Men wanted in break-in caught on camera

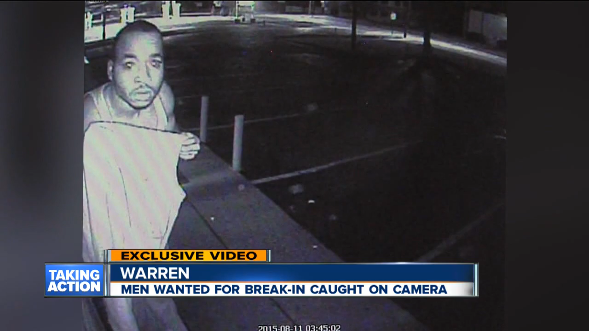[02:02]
YEAH CLEAR PICTURES INDEED AND AGAIN YOU CAN SEE WHERE THOSE GUYS BROKE IN THE OWNERS OF RYAN EXPRESS DID PATCH THIS UP VERY QUICKLY.